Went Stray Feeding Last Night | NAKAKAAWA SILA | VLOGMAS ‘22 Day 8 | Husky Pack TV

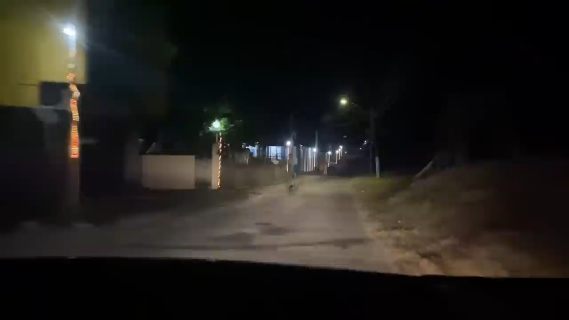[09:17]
Dito pa sa gitna ng Dana nangangamot. Kalukuhan. Dito dati meron, eh.
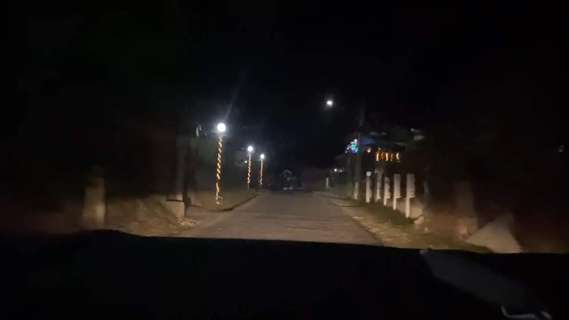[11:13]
Ngayon, wala na sila. na tayo nakita dito guys. Negative.
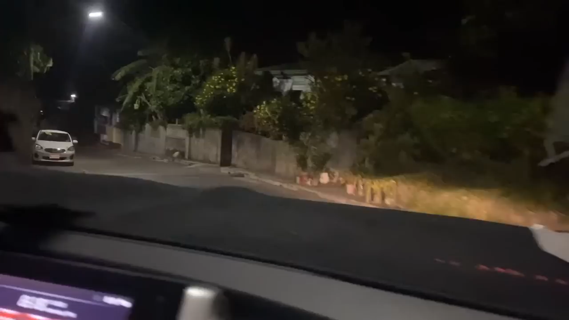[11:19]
Pero marami dito pa gumaga. Siguro nakapasok. Nakapasok, oo. Ah, kala ko yung aso.